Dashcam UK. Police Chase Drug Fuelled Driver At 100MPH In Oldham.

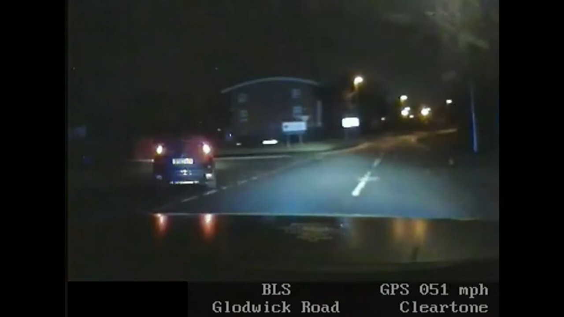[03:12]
It has possibly got a deflated front offside tyre. Please, one off commit on board, not known to me, not believed to be juvenile, not known to be carrying any weapons.
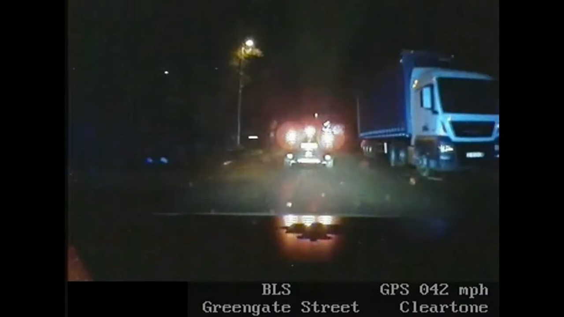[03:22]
We're going to see some, sorry, it's going to say dead end, Bolton Street, cul-de-sac.